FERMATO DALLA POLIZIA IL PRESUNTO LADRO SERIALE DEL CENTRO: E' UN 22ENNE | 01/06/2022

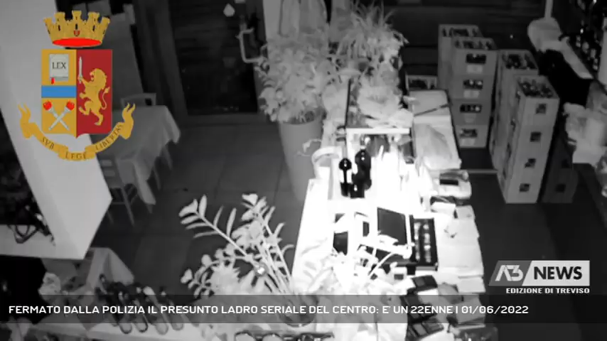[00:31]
l'utilizzo del sistema di videosorveglianza cittadino più di alcune telecamere di privati che hanno consentito, oltre ad altri tipi di riscontri, di arrivare all'identificazione dell'autore del fatto.
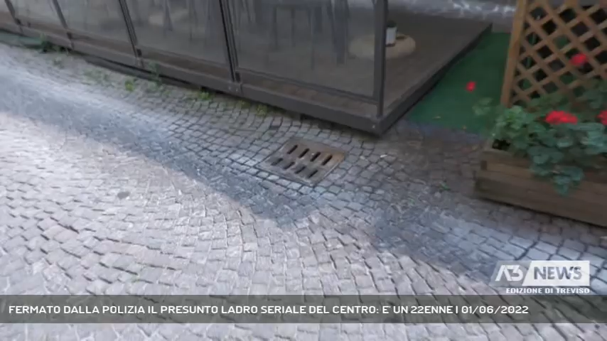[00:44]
Colpi messi a segno con le medesime modalità, un tombino recuperato per strada è usato per sfondare porte e vetrate,
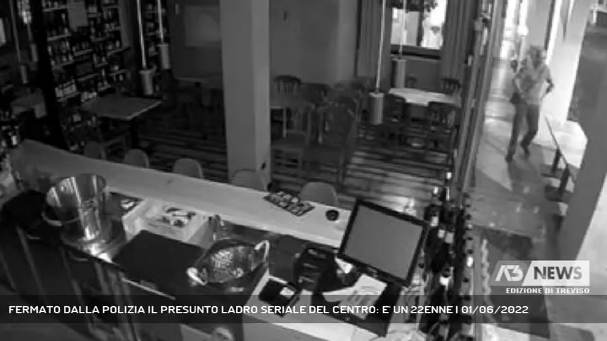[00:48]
ricavando un passaggio attraverso il quale intrufolarsi all'interno per poi svuotare il fondo cassa, come mostra il video che lo vede in azione.